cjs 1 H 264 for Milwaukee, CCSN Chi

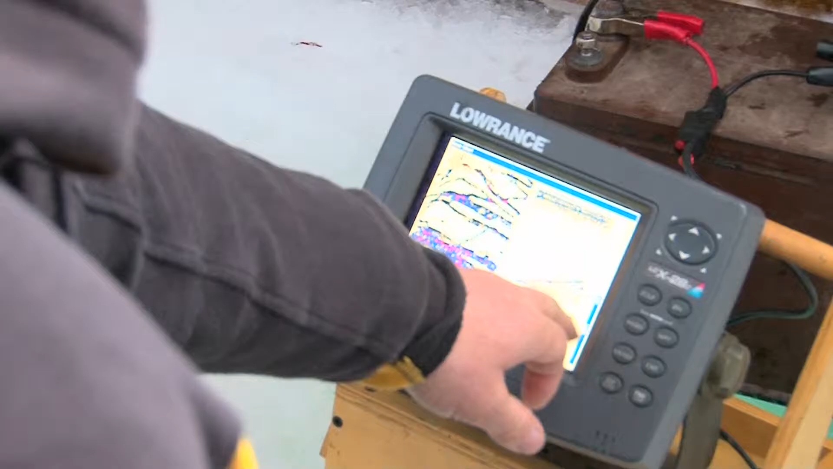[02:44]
Right. They're blowing bubbles. They're blowing bubbles. They're burping. Yep. You know, usually when one guy gets hooked up, the other guy has to reel up to get out of the way. That's what was happening. I got up to get out of the way and he whammed it, you know?
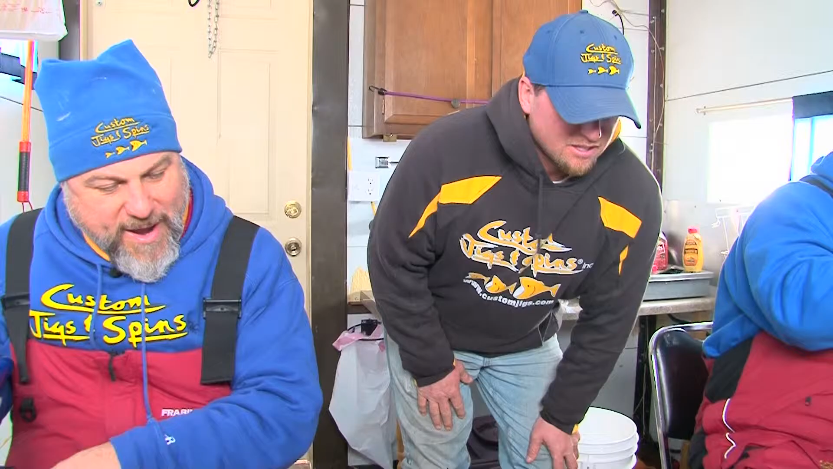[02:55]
Yeah. Oh, he's a little guy. He's a tiny guy.
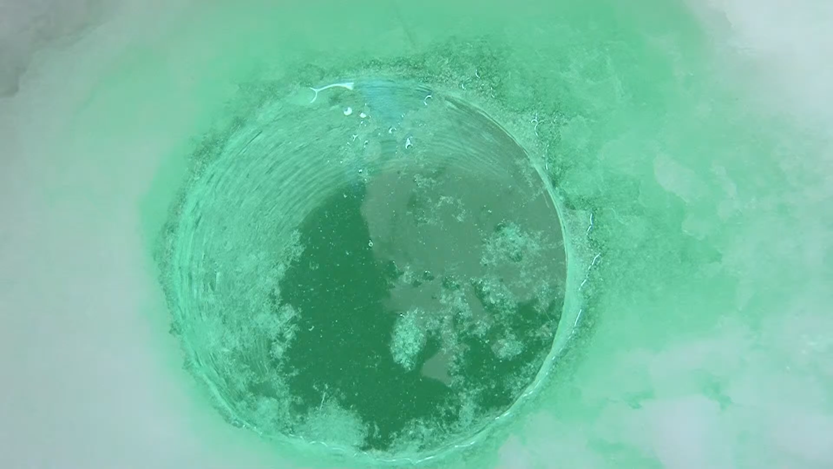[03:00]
Let's see what Walt's got. Probably smaller. Oh!
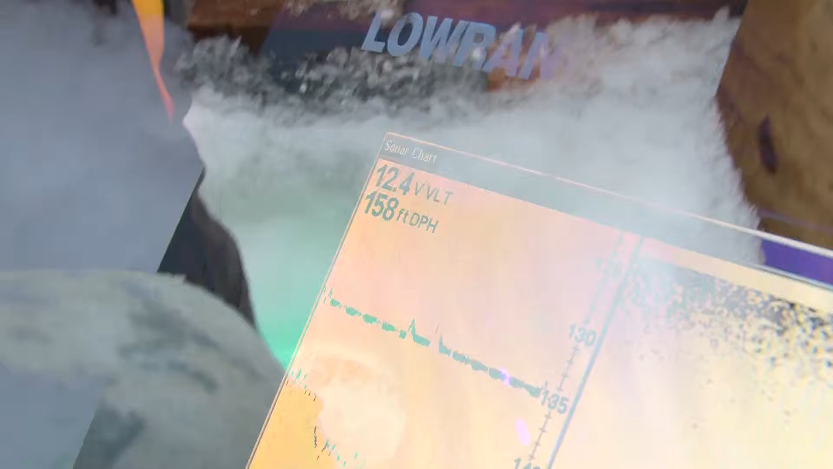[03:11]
On screen: depth 158 ft
Yeah, that's not a flasher area you see right there. We are actually fishing in 158 feet of water. And actually a flasher wouldn't work in this situation. Right, Justin?
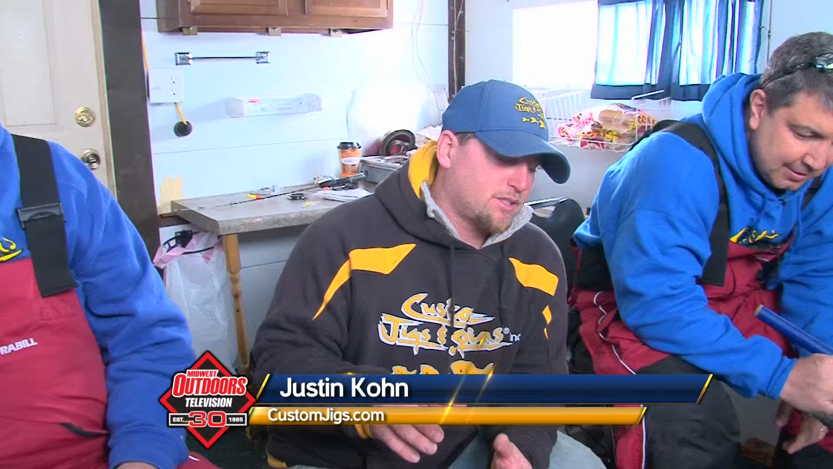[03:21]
No, you really got that many fish coming through at one time and you want to see your lures. So you can really spread out the zoom with the LCD screen. And zoom in on the bottom 20 feet and spread out that whole 20 foot.
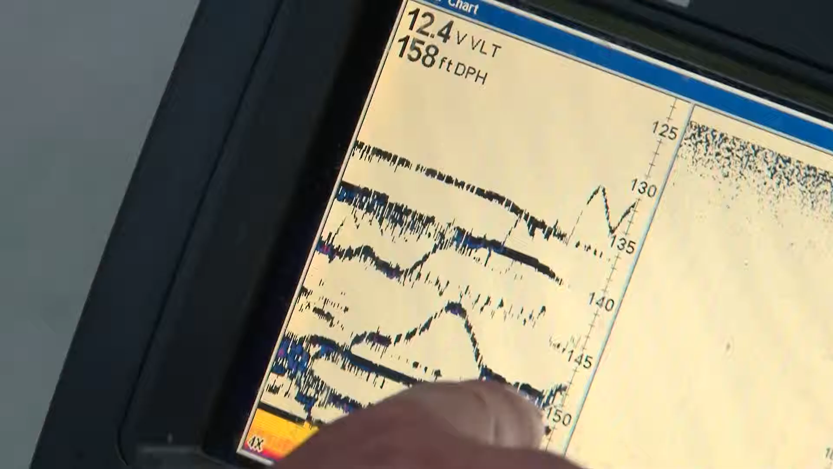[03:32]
On screen: depth 158 ft
There's Walt's lure. There's Bob's lure right there. So you guys are fishing about 15 feet off the bottom.
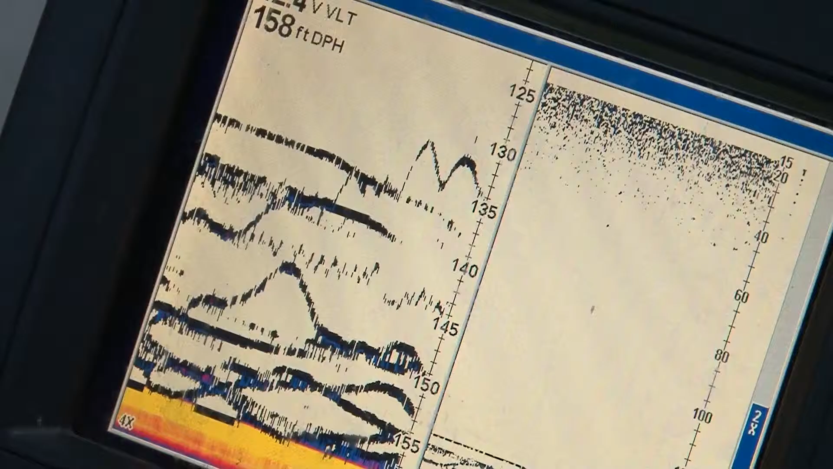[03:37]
On screen: depth 158 ft
You get any aggressive ones, they come shooting up to your lures that are quite high.